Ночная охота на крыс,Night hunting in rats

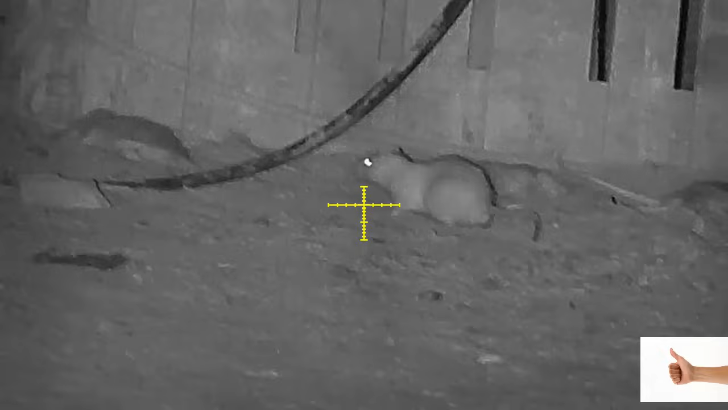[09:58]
Yeah. And I still missed him.
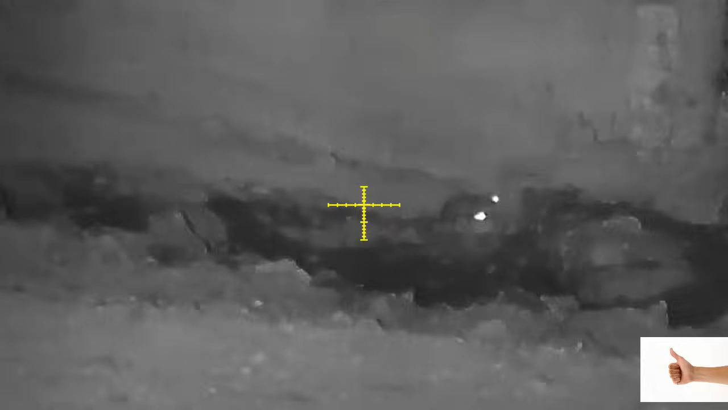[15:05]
I see some eyes behind him.
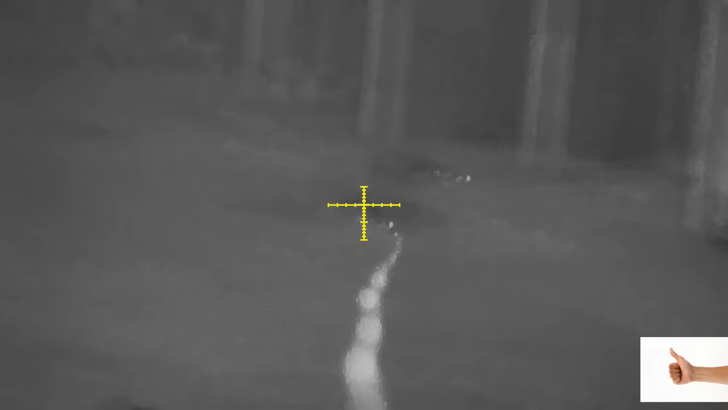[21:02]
Had a follow-up shot. It was doing too much movement.